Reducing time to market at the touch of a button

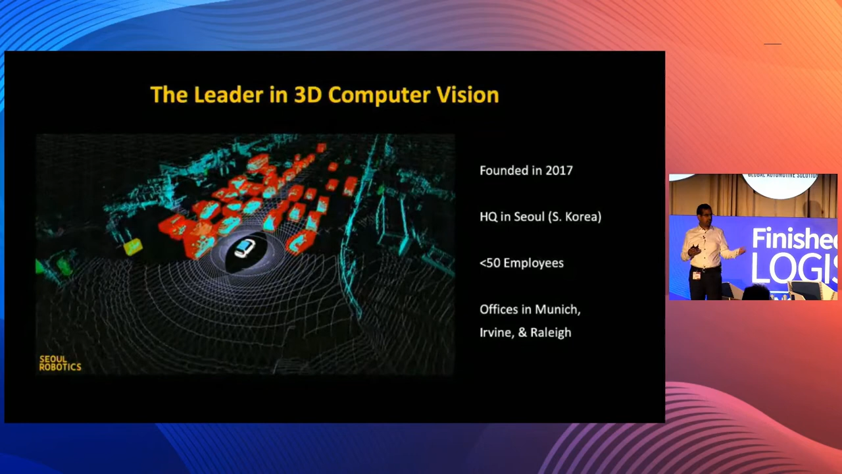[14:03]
Now, that can be LiDAR sensors, 3D camera, radar sensors. We fuse that together into one environmental model, and we enable customers to make complex decisions.